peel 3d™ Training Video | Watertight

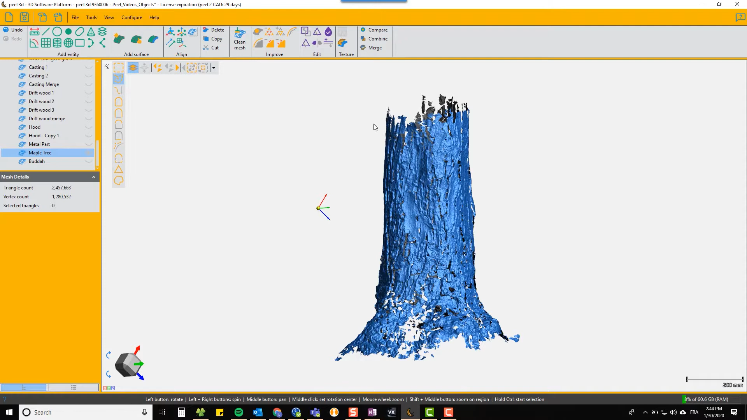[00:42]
the watertight function on it so here we're just selecting the triangles top and bottom and deleting them
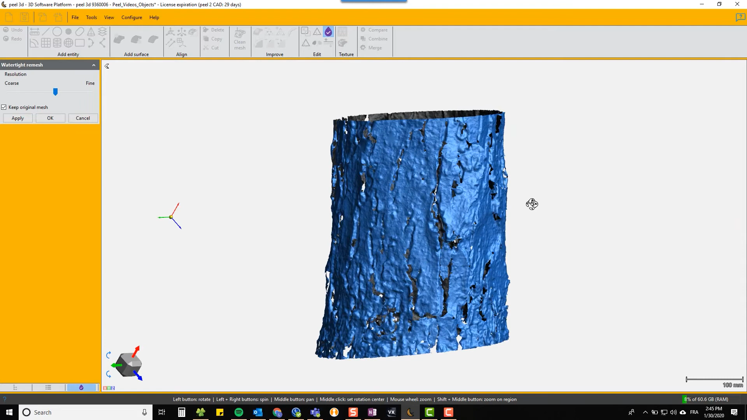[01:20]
then the watertight function does basically a series of hole fills automatic hole fills until it is
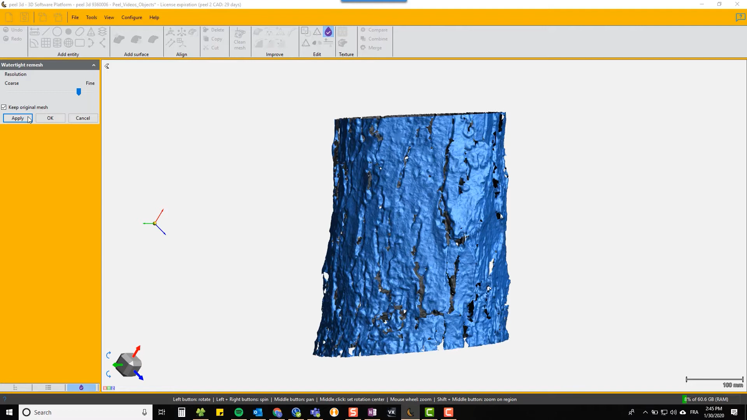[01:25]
completely watertight in the object there is a downside to this because it takes the curve of the of the edge at the top and the bottom you can see that it's got a slightly bulged fill for the top and the bottom of this trunk so there is another way around this and that is to actually cut that off with the cut to plane and the cut to plane with the fill option
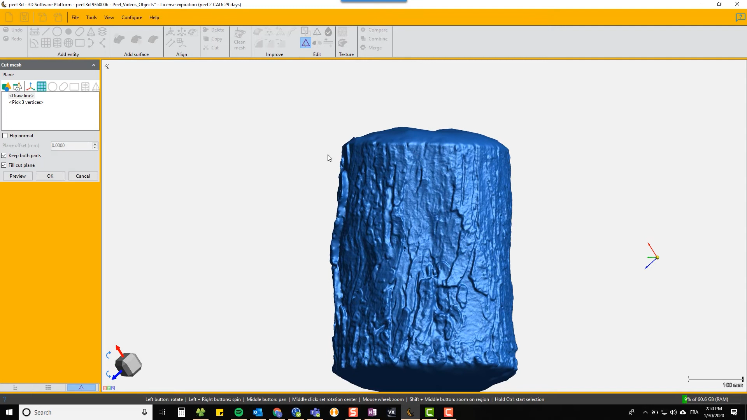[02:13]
fill that hole so here we're going to just use the drawer line to define a cut plane and it will fill it in and we'll do that top and bottom
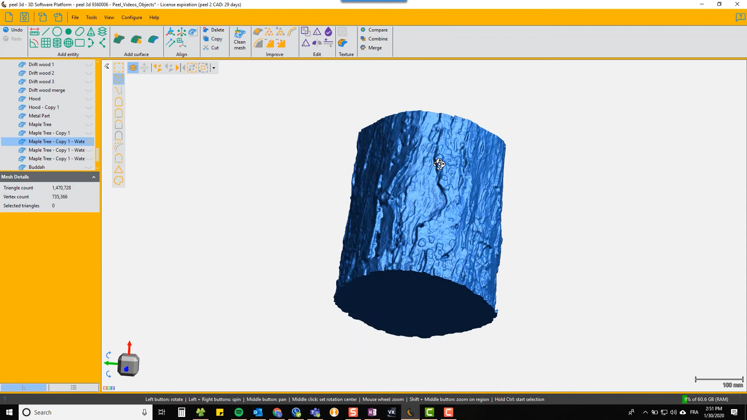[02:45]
function you now have those filled with a flat fill and
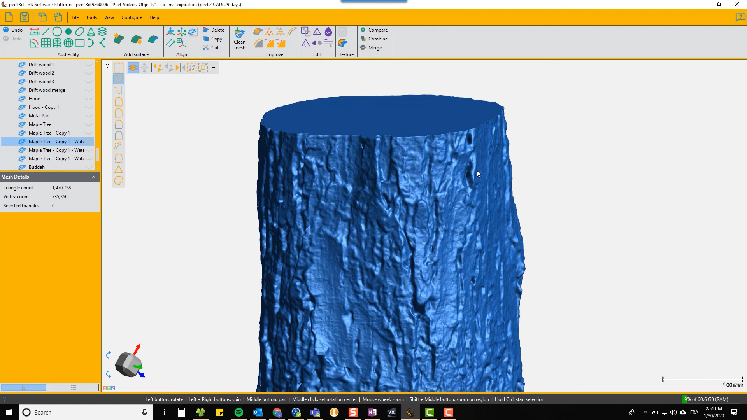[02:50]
that can be sent to a printer now if you want to check that it's watertight you
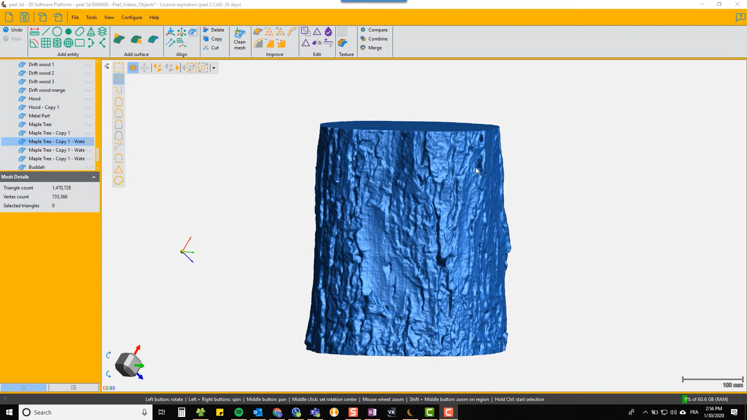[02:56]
right click on your scan and choose properties and it will give you the
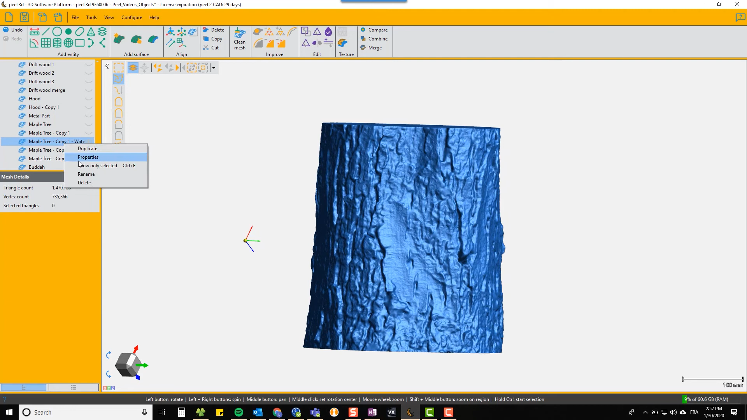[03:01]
enclosed volume the surface area and confirm that it is watertight so you can be sure that it's a correct file to send to say a 3d printer